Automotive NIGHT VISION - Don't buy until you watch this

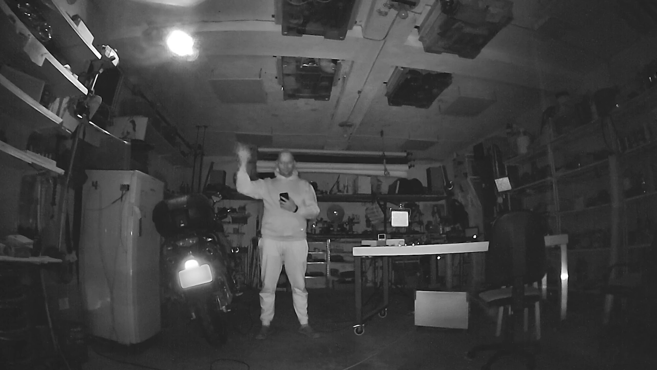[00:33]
We'll first go over the two main types of night vision systems and what advantages they bring, after which we'll take a look at this device to understand how it compares and how it works. After this, we'll install it on a car and take it for a nighttime test drive. Let's get started.
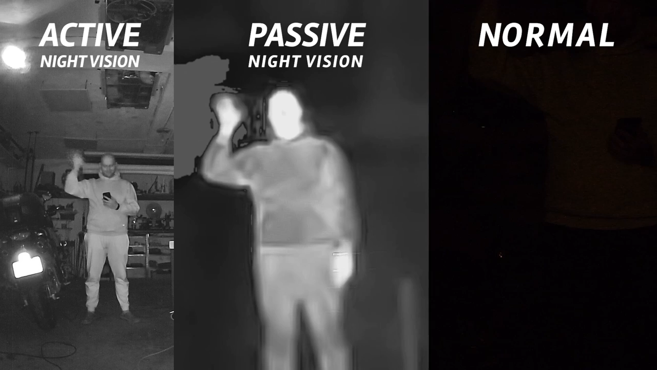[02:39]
This video feed is either displayed on your center console screen or on your dash screen, with newer model displaying it on the heads-up display.
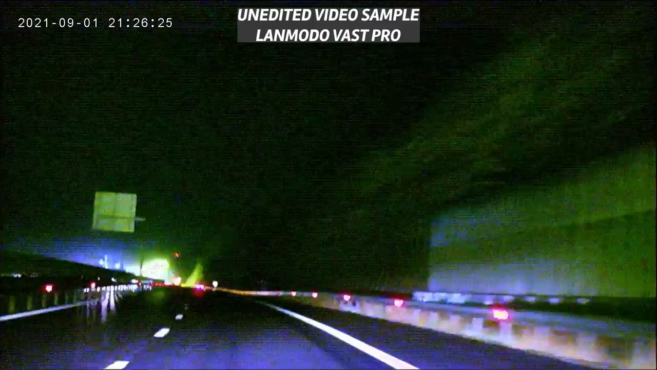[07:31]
Oh my god, that's absolutely horrible. I'm pretty sure I had a better webcam back in 1998. What's up with those light flares? Jesus f***ing Christ.
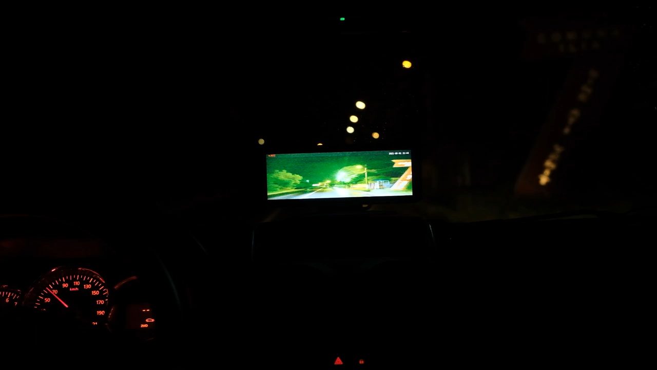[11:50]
I have had this device for several months and during my testing I couldn't find any situation in which this device is useful. Quite the contrary, I find it quite distracting being so laggy and
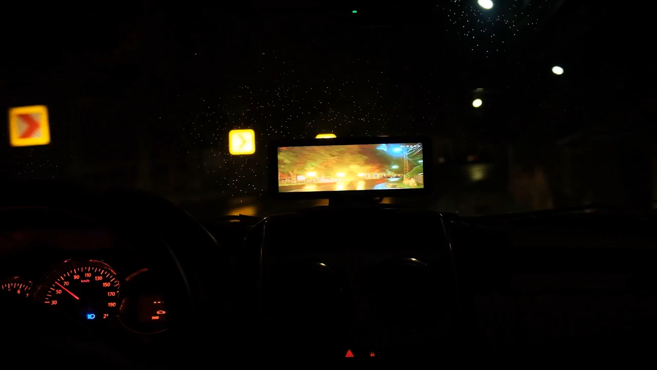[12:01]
seeing those flares every time a light source passes by. And for the love of Pete, don't drive around at night without your headlights to test this device.